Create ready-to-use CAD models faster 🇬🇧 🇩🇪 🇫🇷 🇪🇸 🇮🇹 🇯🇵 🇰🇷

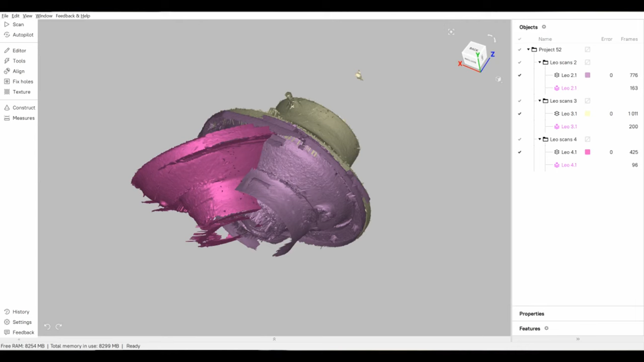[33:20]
Yeah, just a few small questions. And then we press process and the entire item will be processed, giving you the final result. And the second option is do everything manually step by step. So this kind of approach gives you more, more control over the parameters, right?
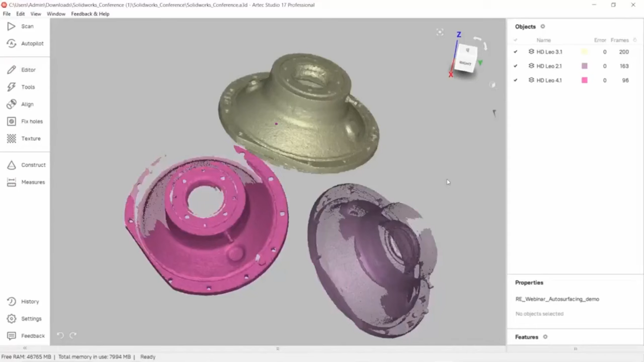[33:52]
All right. So at the very first step, we need to align these three scans, right? I'm going to go for the manual alignment,
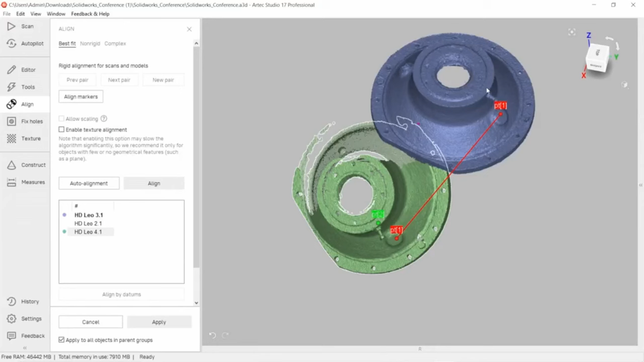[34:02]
which is achieved through connection of three point pairs. We also have auto alignment option. And when we have more than three scans, we normally go for auto alignment.
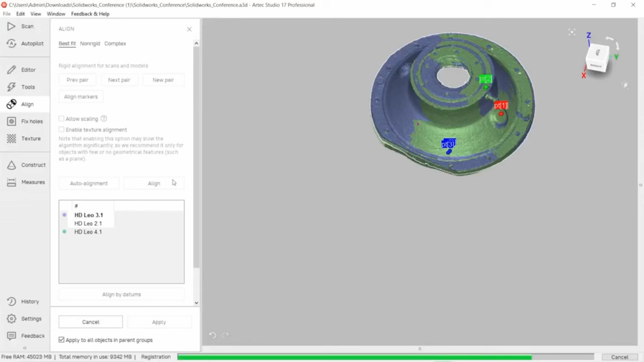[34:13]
But yeah, in this example, I will align them manually. So I will align them one by one.
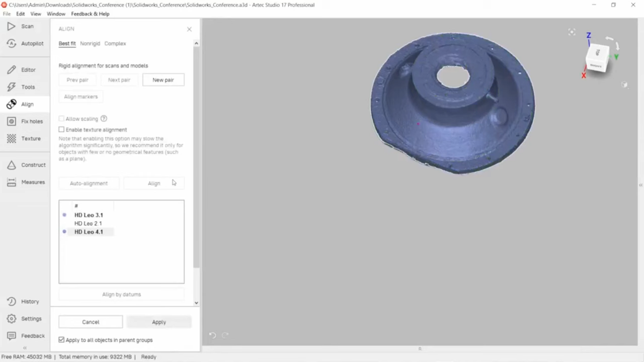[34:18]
Now we have only three scans, so it shouldn't take too long.
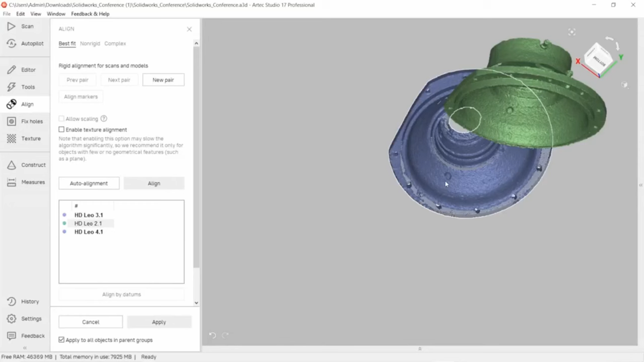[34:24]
And by the way, the reason why we decided to go for three instead of just two is because we wanted to have one more extra scan that captures both inside and the outside surfaces of the item.
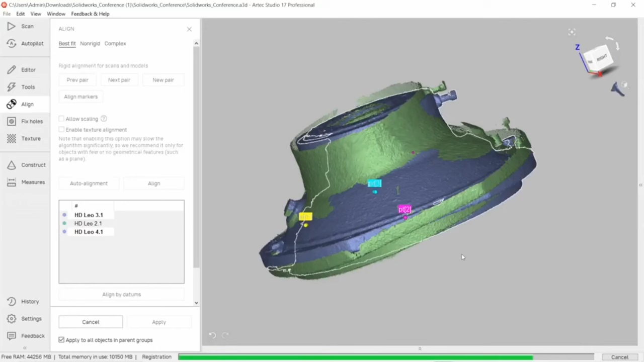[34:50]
especially if you have more than three scans, because some projects that are quite massive and they require capturing of lots and lots of scans.
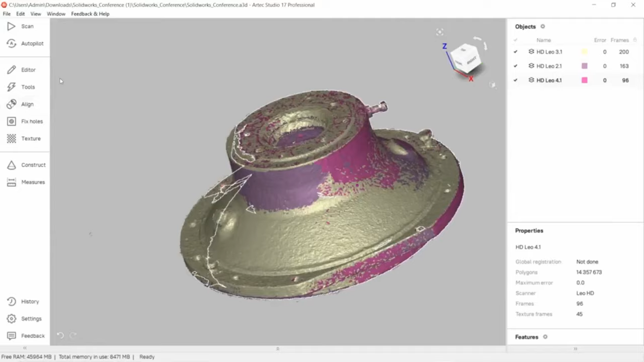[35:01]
So once the alignment is done, the first algorithm that you need to run is called global registration.
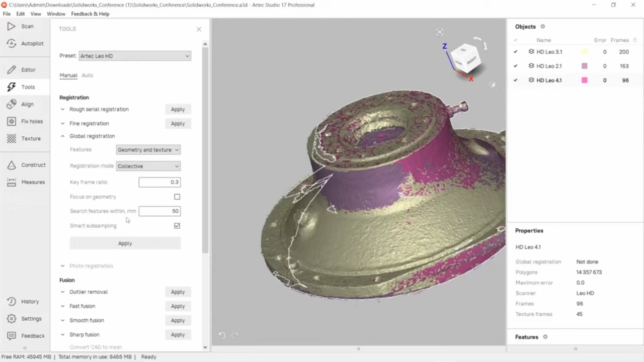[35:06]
And this algorithm is essentially responsible for very precise alignment of every single frame with respect to each other. So right here, the algorithm connects everything by these geometric and texture features extremely precisely. And this is the last preparation step before creating the mesh itself.
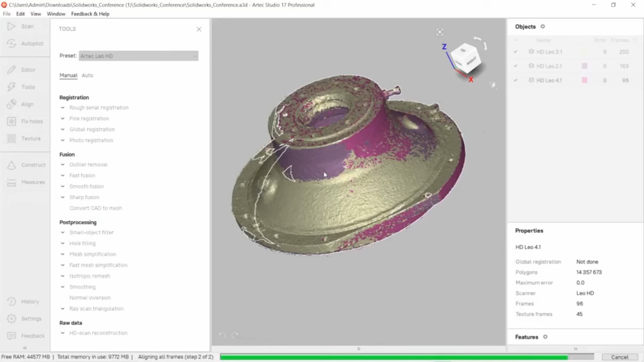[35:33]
Okay, it's gonna take a few seconds to complete. All right. Yeah, and now we're going to create the mesh, or as we call it, the fusion. In Artec Studio, we have several different fusion types. So depending on the shape of your item, we will go for a specific one. So here I'm going to employ sharp fusion. And on this stage, the set of raw scans will be transformed into a fine polygonal mesh with all the intricate details
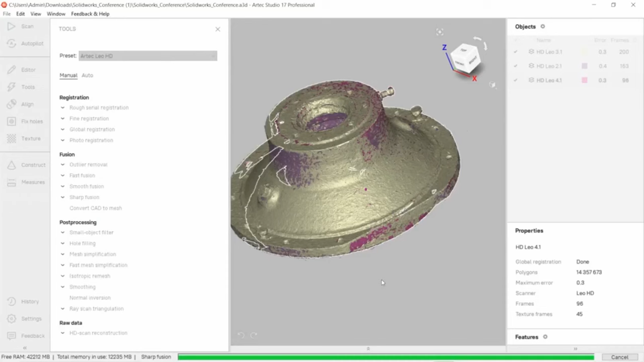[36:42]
So a lot of different things that you can do if you need to, but theoretically, once the mesh is produced, you're ready to go. Reverse engineering can be started right from here.
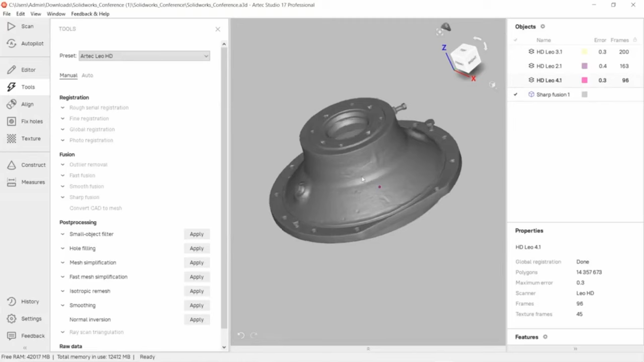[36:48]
Okay, so this is the final mesh. And let me show you the polygons.
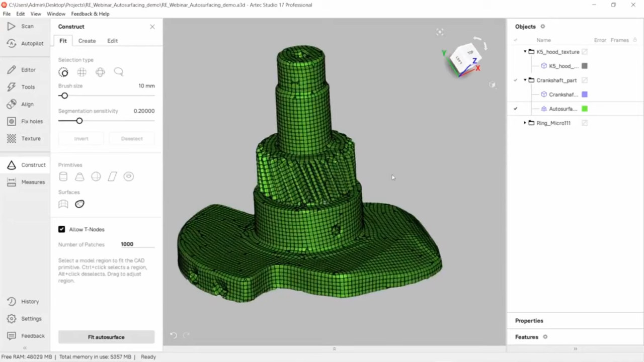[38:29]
So yeah, as you can see on the screen, I have made this item out of 10 CAD patches.
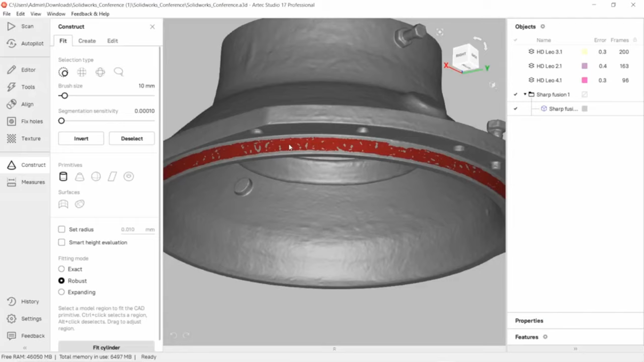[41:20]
As the area is selected, I'll be able to fit in a primitive shape into that area.